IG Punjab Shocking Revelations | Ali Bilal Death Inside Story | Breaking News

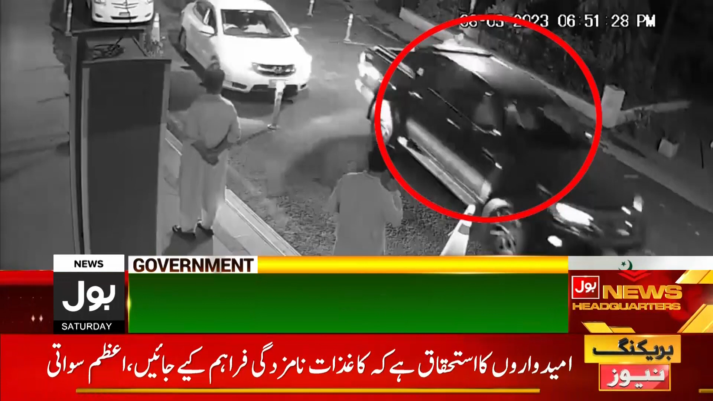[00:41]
شخص کو پیچھے دالا گیا تھا اور اس کا اس میں خون موجود ہے فرندس کرا دی گئی یہ گاڑی ڈیوائیڈر پہ سی ایم ایس کے اوپر یہ جب